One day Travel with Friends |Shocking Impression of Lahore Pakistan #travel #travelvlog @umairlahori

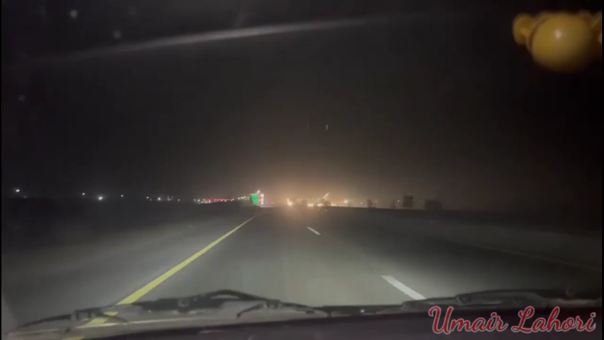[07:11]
रात का सफर है और सलमान भाई इतनी तेज गाड़ी चला रहे हैं, फ्रंट सीट पे बैठ के बड़ा डर लगता है, पीछे बैठ के तो पता नहीं चलता।